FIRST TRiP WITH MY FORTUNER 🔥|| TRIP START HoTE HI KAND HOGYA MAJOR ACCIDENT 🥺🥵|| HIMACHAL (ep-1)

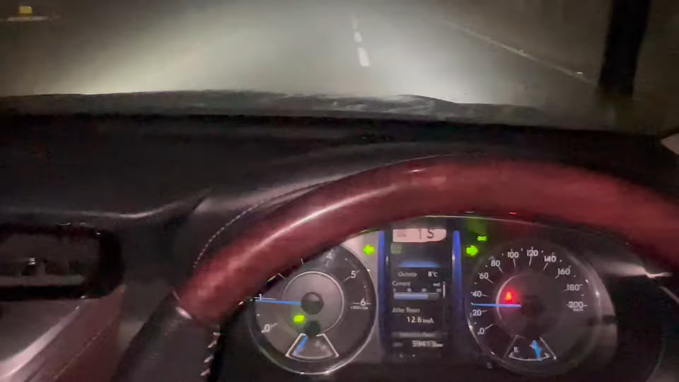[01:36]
गाइस पता है भाई कुछ नहीं दिख रहा यार मेरे को, वहाँ का सन इसकी जो लाइट है ना वो वाइट सी, थोड़ी तो बताया था ना मेरे को येलो सी होती ना तो धुंध को काटती,
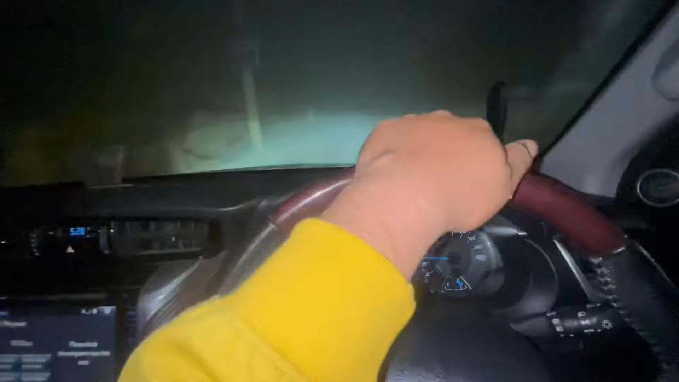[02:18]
तो वो क्रॉस करना पड़ेगा, वहाँ से पता नहीं चलता कौन सी गाड़ी कहाँ पे आ रही है, बस उसको करवा दे भगवान कैसे तैसे। उसके बाद तो फिर आराम से मैं ले ही जा रहा हूँ, इतनी स्पीड तो बहुत है इसकी। ये देखो गाड़ी आ रही है, हम निकल चुके हैं और भाई मेरे साथ होगी एक बीटी की,